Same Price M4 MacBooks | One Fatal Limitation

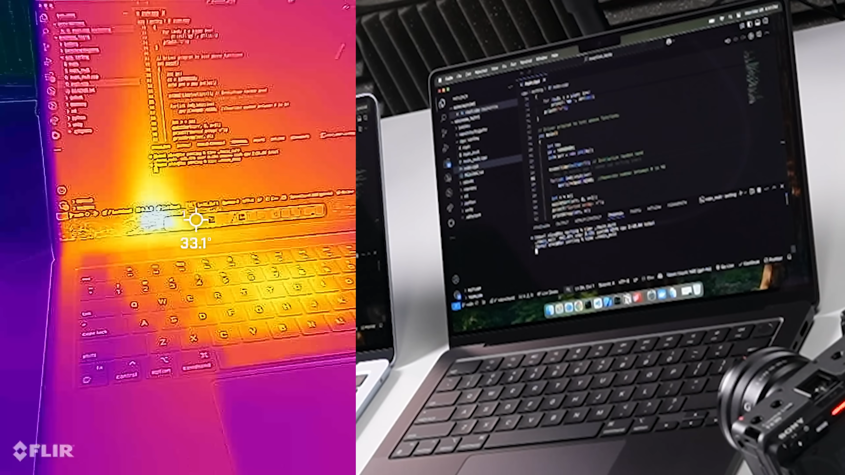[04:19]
Now, other models like the MacBook Pro M4 Pro and the M4 Max have two fans. So you'll see that heat away from the processor right there. We're up to 40 degrees on that spot.
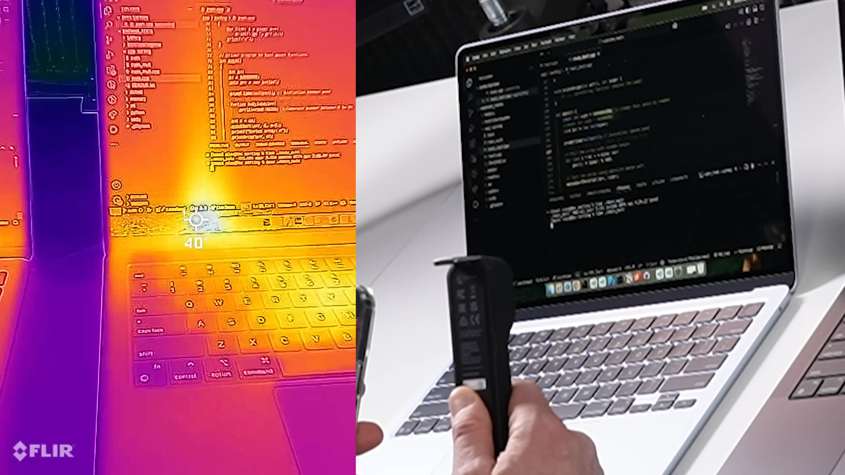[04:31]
But let's take a look at the MacBook Air. Oh, oh, look at that.
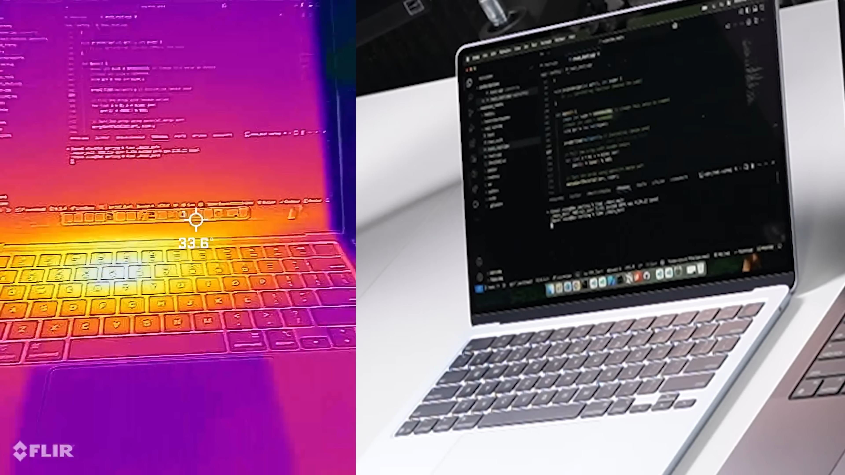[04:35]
Look, the heat is all right there in the processor. Nothing is taking it away.
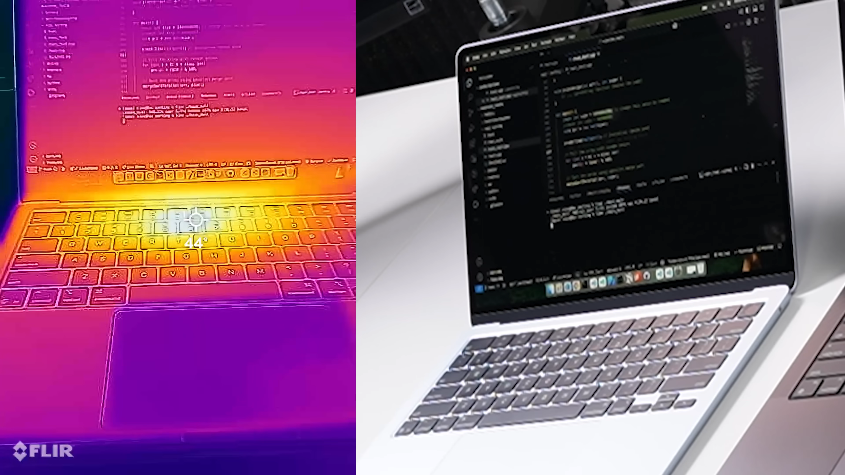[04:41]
And we're at a much higher temp now here. We're almost 45 degrees right there. It's in the body and it's in the processor and it's staying in there, not being drawn away.